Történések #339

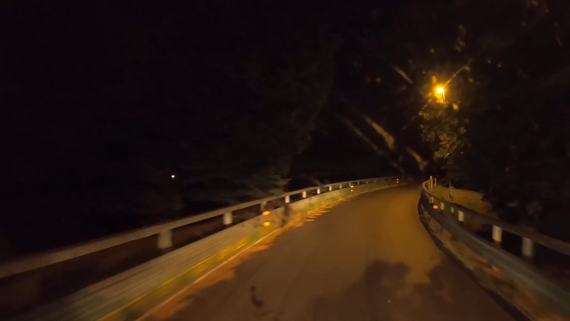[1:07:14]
minden irányból, minden irányba nagy évben lehet kanyarodni 80-nal, csak ez egyetlen egy irány az, ami 40-nel abszolválható. Ez az egyetlen egy van ilyen visszafordítósra építve. Na, végre elhagytuk az A4-est, én legalábbis. Minek indexel, hisz itt forgalom sincsen. Hála Istennek, üresség, amíg a szemen lát.
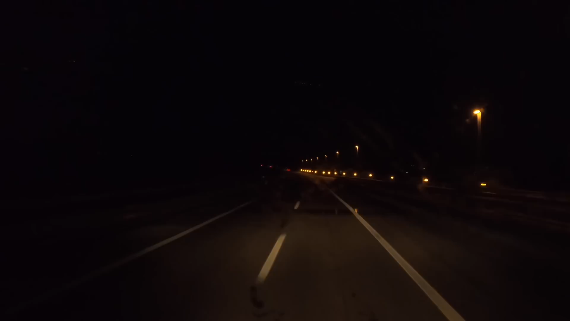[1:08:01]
Lámpával jobb a helyzet. Ho! Nagyságrendekkel! Pedig nem világít el mennyire erősen. Na, úgyis akkor is csak ide láttak az autó elé, úgyhogy sok értelme nincsen.
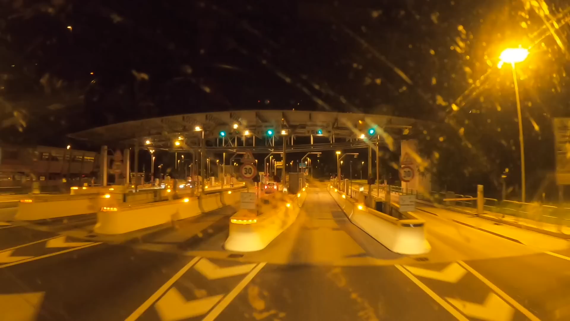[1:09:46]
Na, ilyen egy fizetőkapu éjszaka, gyerekek.
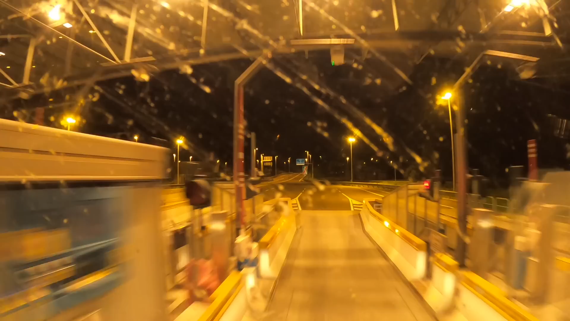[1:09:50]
Szép futófények, színesek. Bejössz ide mellé, mondnéd? Haladjon át a körforgalomban harmadik kijárat.
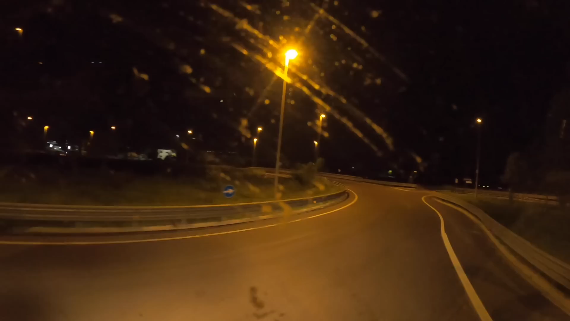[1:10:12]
Egy. Ott a kettő. Na ő szépen indexel mögöttem balra. Éljen be az ott pályára.